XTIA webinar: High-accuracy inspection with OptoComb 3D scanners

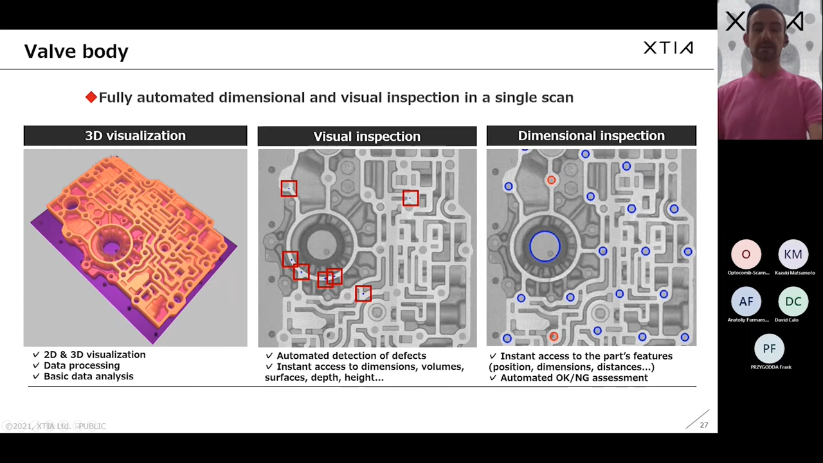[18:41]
only uh uh bore diameters and and and roundness but obviously you can do much more than that you can look at the flatness uh um positional deviations etc uh everything automated with a single scan we we also have as i said before our helical
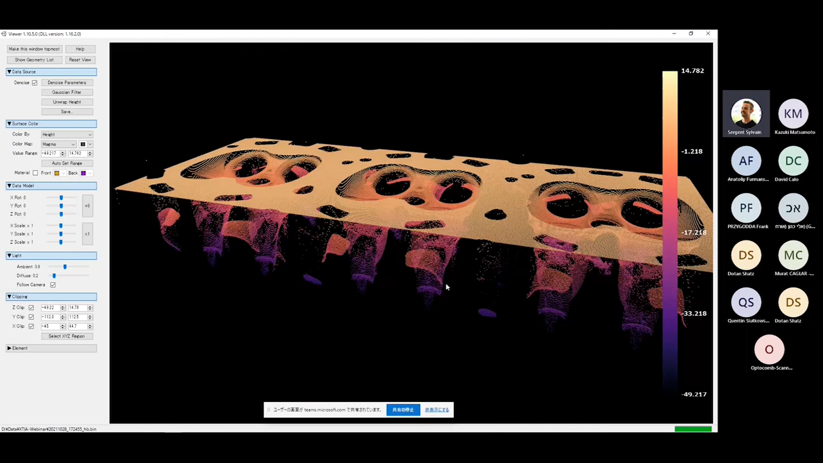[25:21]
as you can see see the the density of of points really depends on the um of the angle of the of the surface so on the top surface it's really
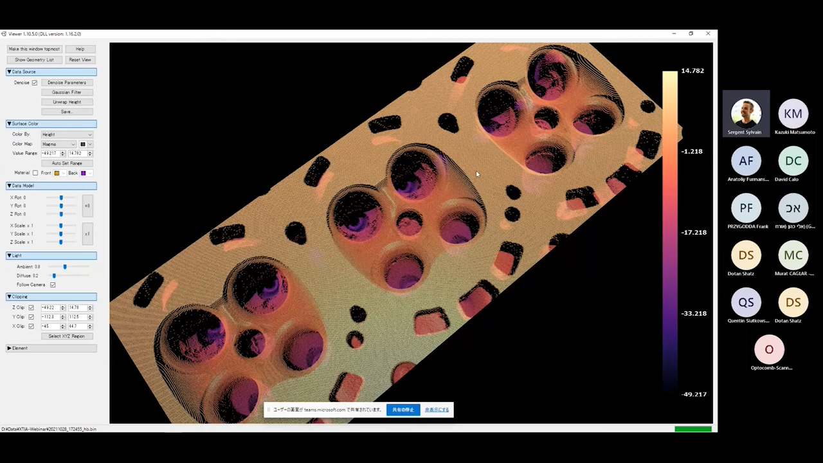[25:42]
perpendicular to the sensors is where they are the most the most points there's a highest density of points so you you get pretty uh uh pretty accurate uh information from from there but of course here on the on the edge of the commission uh uh chamber you can see that there are less points because the the wall is almost parallel to the
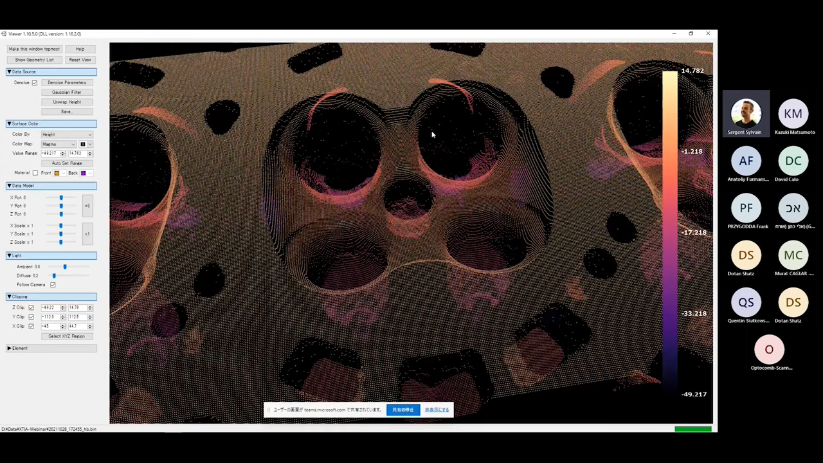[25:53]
um to the laser and there is no uh not so much
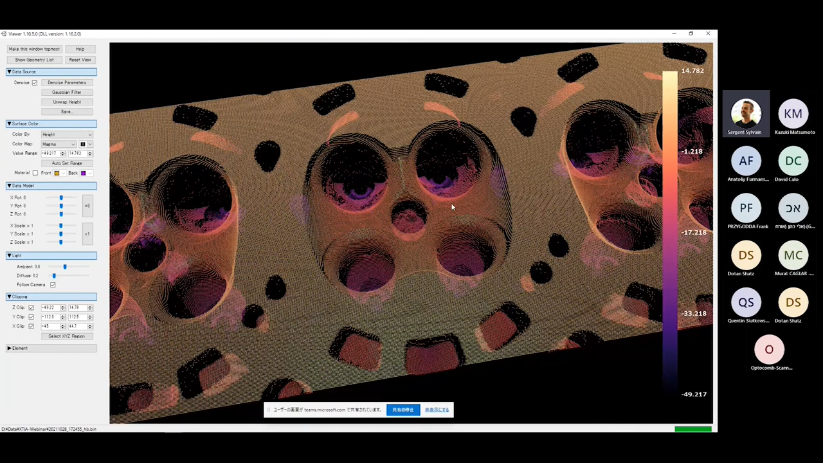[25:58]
uh um points here the light is reflected even though the intensity is lower we can still detect light because our sensor is pretty is pretty sensitive but there are less less points so if you want to get better data on this area for example you need either to change the angle of the of the sensor or to do uh to use a finer pitch which would be uh
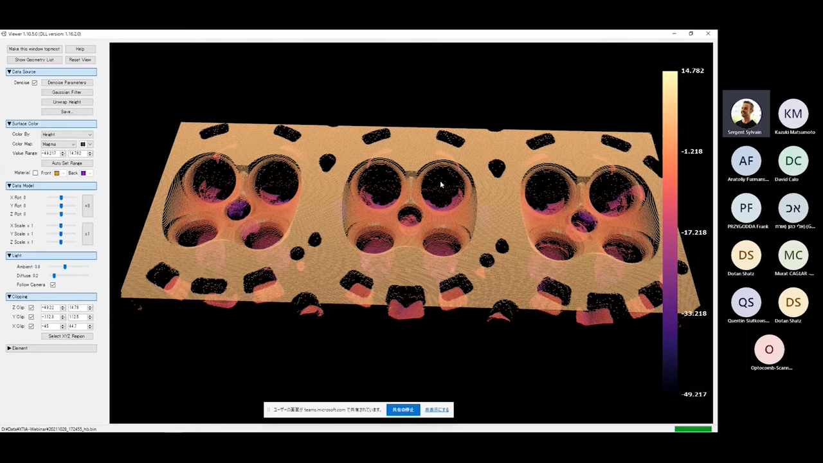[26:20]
uh time consuming so so i wouldn't uh recommend it but as you can see you can you can really
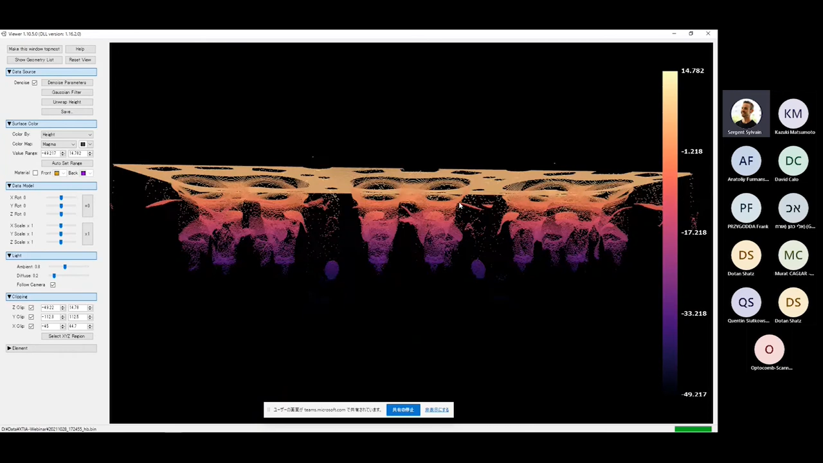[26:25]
look down to the to the bottom of the of the chamber uh and you can see even the
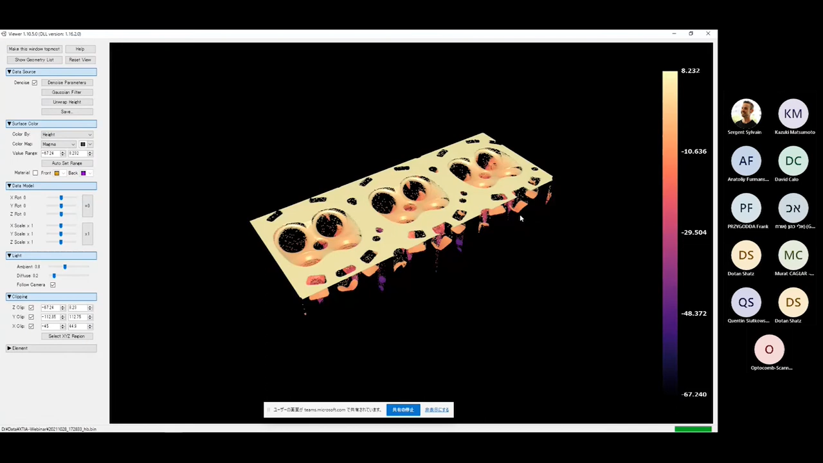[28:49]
again less points here on the walls that are almost uh almost vertical but you get a much
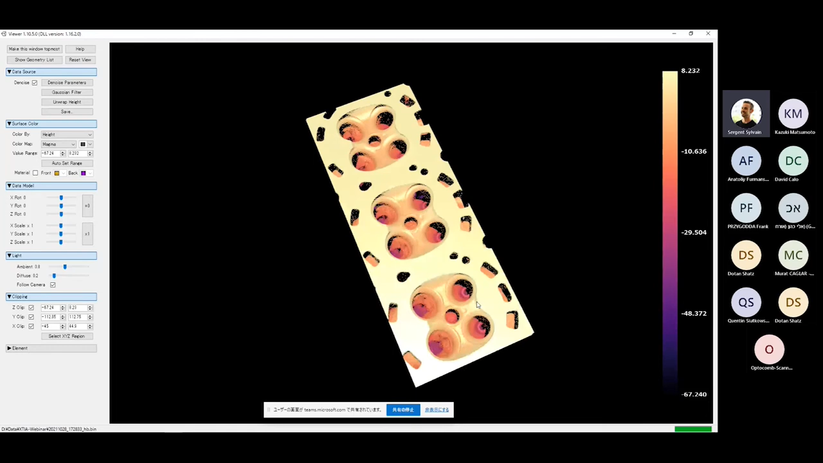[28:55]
dancer uh uh dancer uh points uh everywhere and so based
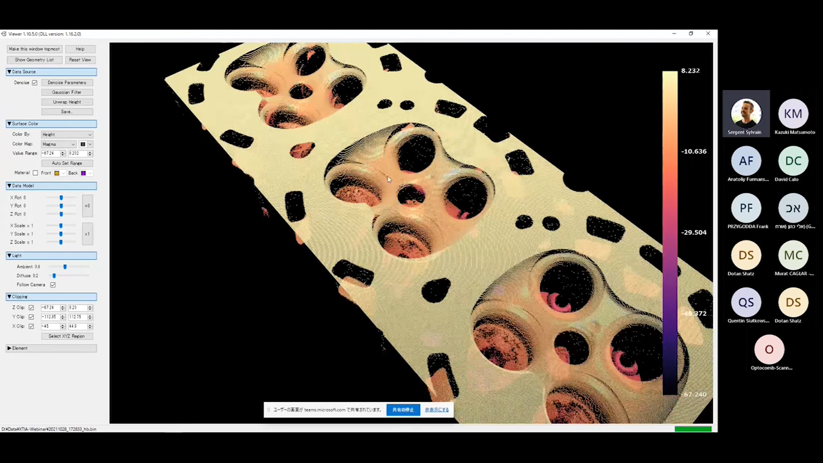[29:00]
on this uh on this data we can uh do automate the inspection process i'm going to give you just one example so as i say we can do visual inspection automate